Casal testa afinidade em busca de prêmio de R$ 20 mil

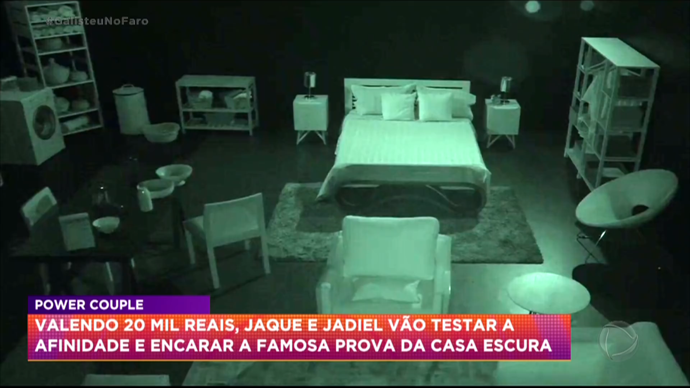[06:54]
Vocês sabem que essa prova não é fácil, hein? Porque, ó, é o seguinte. Para eles levarem um prêmio de R$20 mil,
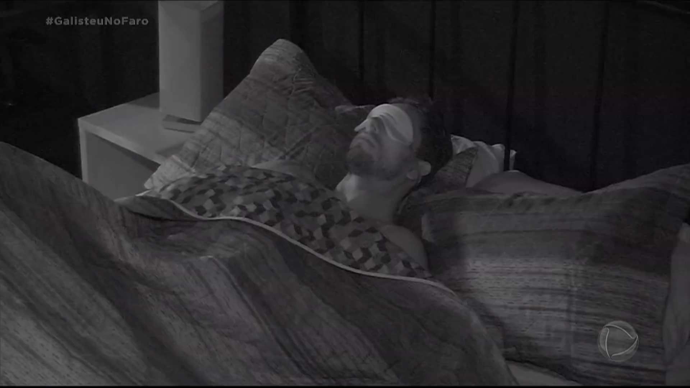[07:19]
Olha essa prova. E agora na prova dos homens, Camila e o Eliezer,
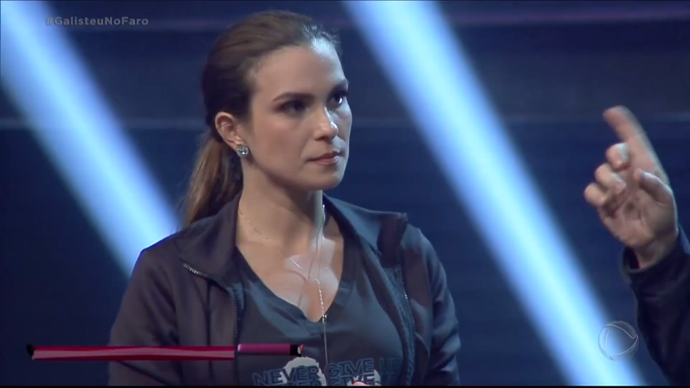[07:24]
que já está lá dentro da nossa casa escura.
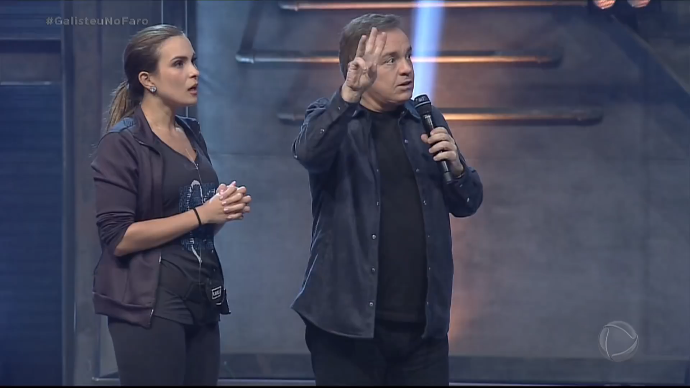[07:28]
3, 2, 1. Vai, amor, tem um despertador aí do seu lado.
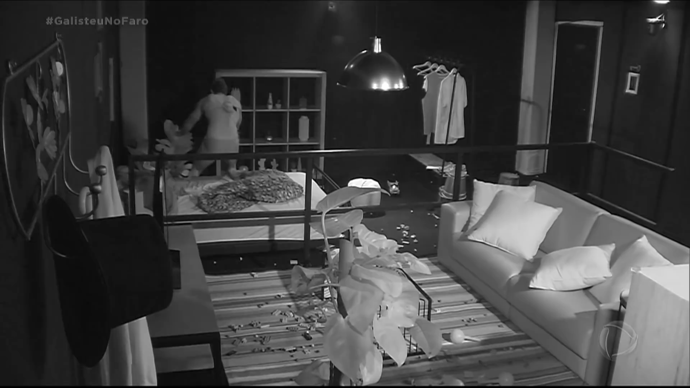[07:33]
Onde que tá o despertador? Isso, aí do seu lado. Pega ele. Cadê o despertador, Gugu? Eu não tô achando.
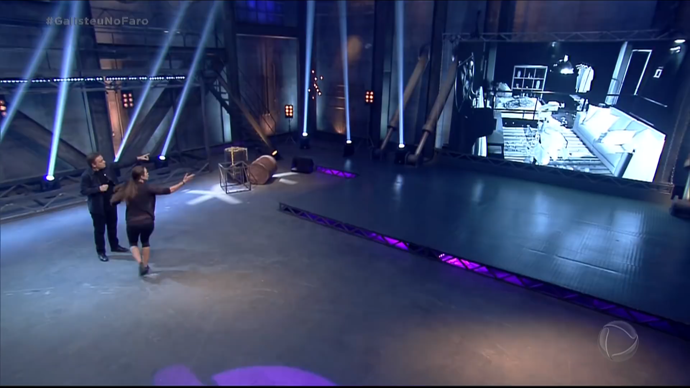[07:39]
Aonde? Aí nessa prateleira. Tem uma prateleira. Vai, do lado, do lado.
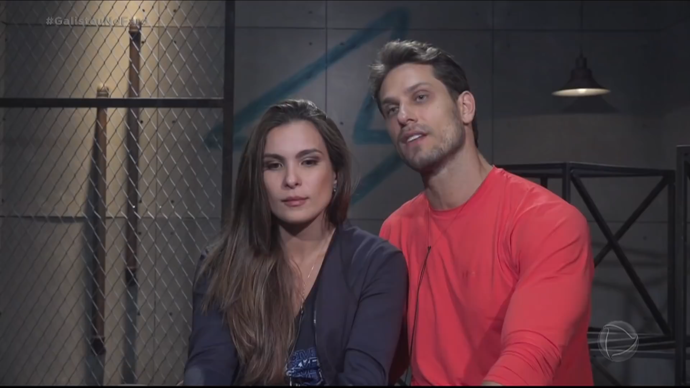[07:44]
Os comandos dela não tinham nada a ver de onde estava a posição do despertador. Direita, direita, isso. Deu. Olha como direita, acabar com o casamento. Mais direita, mais pro lado. Isso.
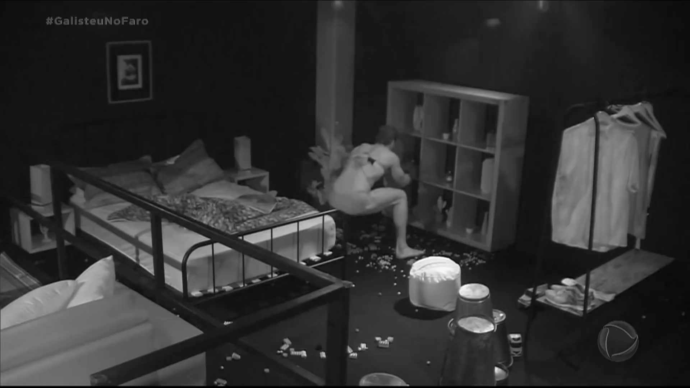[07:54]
Agora segue. Vem pra cá. Do seu lado tem uma arara de roupa. Pega a camiseta primeiro.
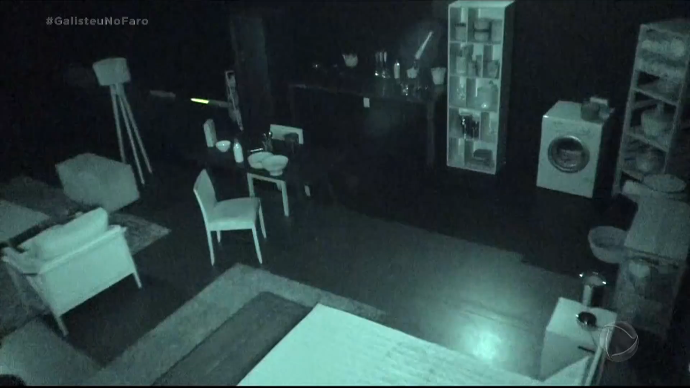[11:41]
Depois que o marido se vestir, ele vai ter que encontrar a garrafa que tem leite e vai ter que pegar a garrafa de leite, pegar o leite e colocar na vasilha com cereal. E tem mais.
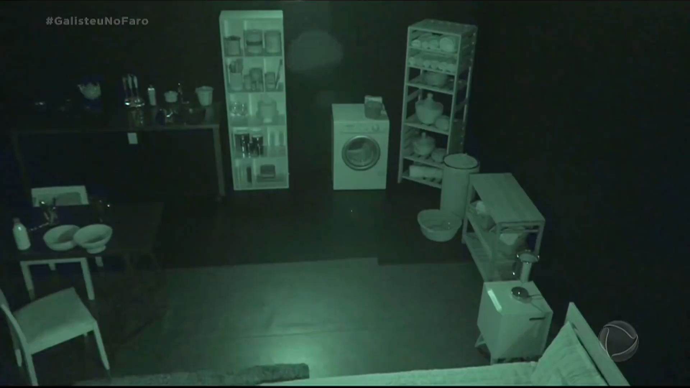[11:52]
Tem que tirar as roupas que estão na máquina de lavar e dobrar as roupas. Isso vai ser complicado. Daí, chega.
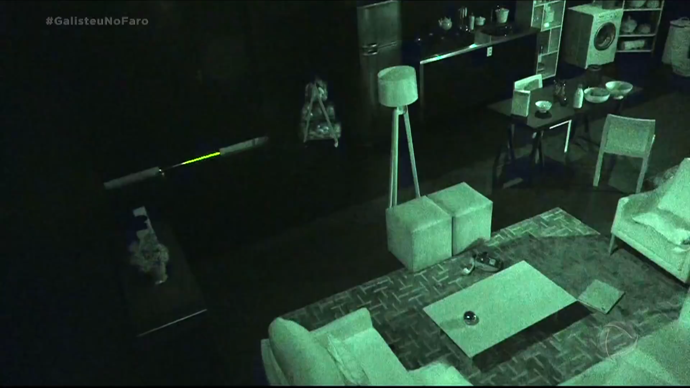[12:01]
Aí, é só achar o molho de chaves e sair da casa. Tranquilo. Só isso. Olha, vou dizer que a gente estava lá. A gente começou o programa dentro dessa casa escura. É escura mesmo.
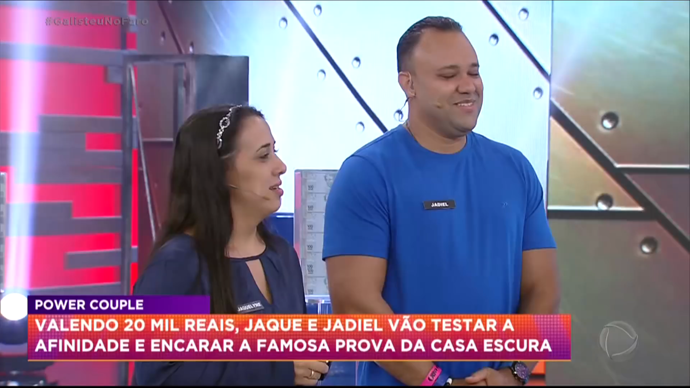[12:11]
Não dá pra ver nada. Não dá pra ver Inclusive, nada. Inclusive, eu fui procurar a Adriane e apertei o que não devia, porque tava escuro. Ai, eu fui derrubando os negócios tudo.
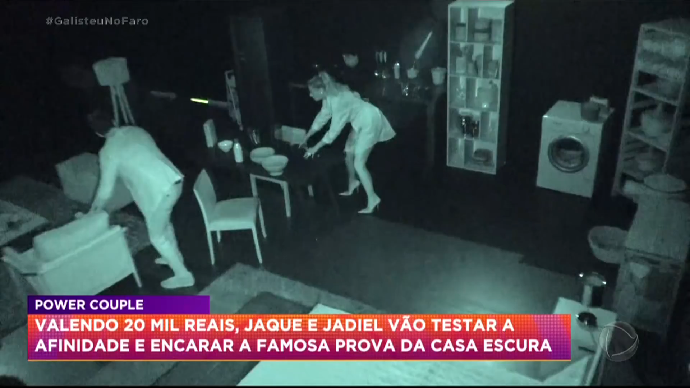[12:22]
E ela saiu batendo em tudo ali que você pode imaginar. Então, agora... Jadiel, vai com a Valesca, pode entrar na nossa casa escura, coloca a venda.
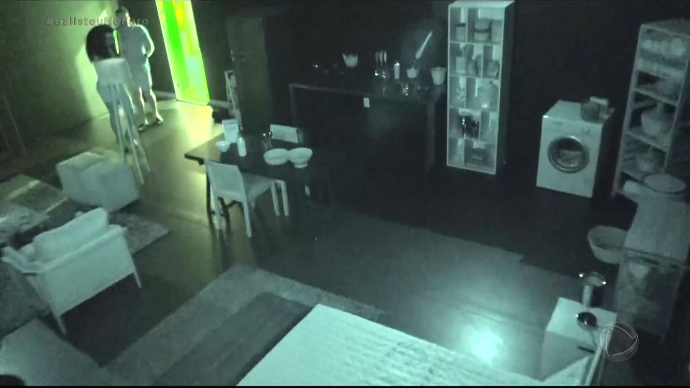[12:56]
Olha lá. Ai. Vai, leva ele Mas lá. Mas aproveita e vai a forra. Põe ele na caminha aí. Olha, ele tá entrando, vocês estão vendo?
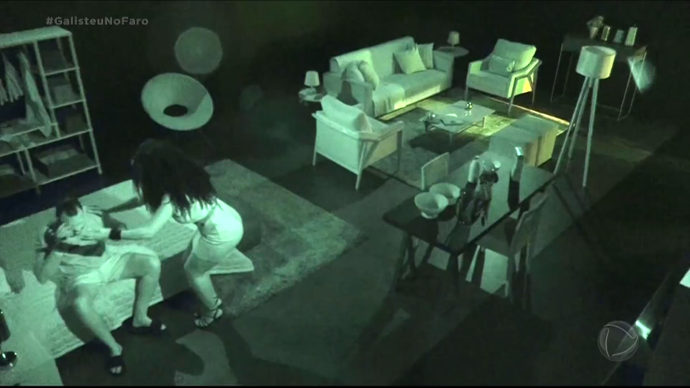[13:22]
Deixa eu ver, já tá na caminha? Já? Então vem, Val. Tirou a venda dele? Tirou a venda dele. Agora vamos fechar a porta, porque vai começar a prova. Vê se me escuta, hein? Boa sorte. Vamos fazer o teste. Vamos fazer o teste? Deita na caminha, Jadiel.
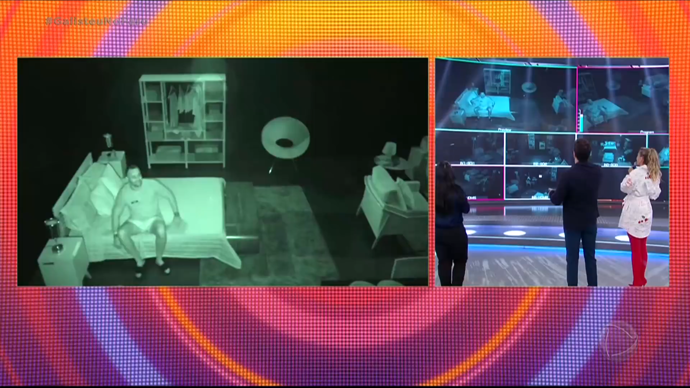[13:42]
Deita na caminha. Isso, pode se cobrir. Não, mas não põe o chinelo. Você tá dormindo Nossa, de sapato. Tira o sapato de cima da cama.
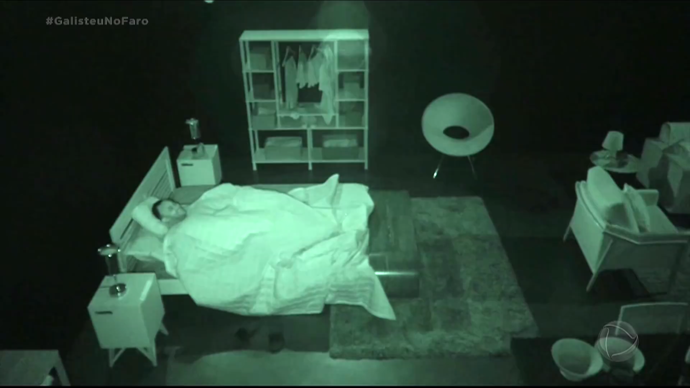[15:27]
Coloca o relógio na tela. Atenção. Boa sorte, Jaqueline. Boa sorte, Jadiel. 3, 2, 1, valendo! Tira a coberta, rola pro seu lado esquerdo, rola pra descer pro outro lado, isso. Aí você vai em frente, vai estar em frente, pro outro lado. Achou o despertador? Se tiver tocando, você vai seguindo o som. Achou? Achou? Achou? Boa, achou. Boa. O despertador achou. Tá aqui. Boa, achou o despertador, pode seguir, pode seguir. Fala, fala, fala.
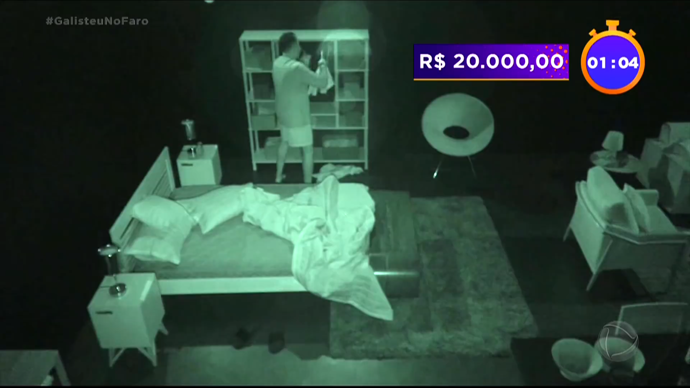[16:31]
Vamos? Vamos? Fala, tá perdendo muito tempo. Vai, tá. Pensa que tempo. Você é amante. Essa é roupa? Vai, logo, isso. Você tem que tirar daí e vestir. Vai, aí. Isso, vai, vai, vai. Vai. E agora? Isso. Vai, isso já, é foi, já foi, Jadiel. Vai, vambora. Fala. Vai, vai, isso. Vai seguindo. Vai seguindo onde? Vem, vem, vem, vai seguindo. Vem onde? Direita, esquerda, direita, reto. Vira pra direita. Isso, vai reto. Não grita comigo.